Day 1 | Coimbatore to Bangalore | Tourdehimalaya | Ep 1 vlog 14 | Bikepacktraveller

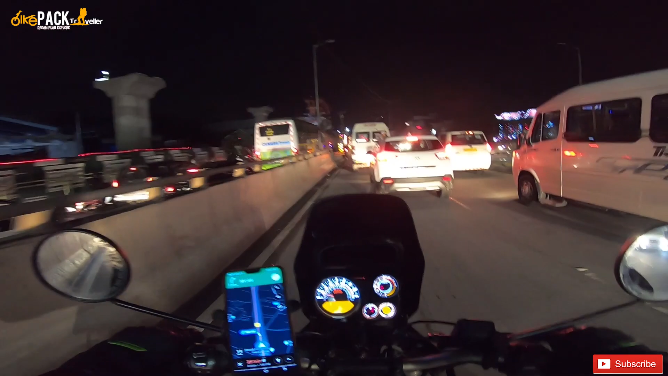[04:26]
The nightmare has started. This is Silkboard. Oh, man. This is always a pain.
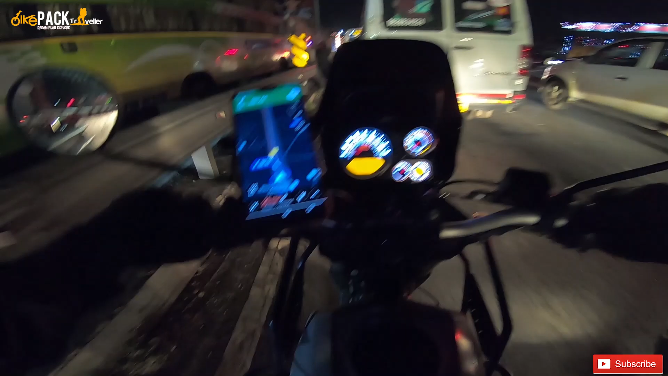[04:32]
Now, I need to take a right.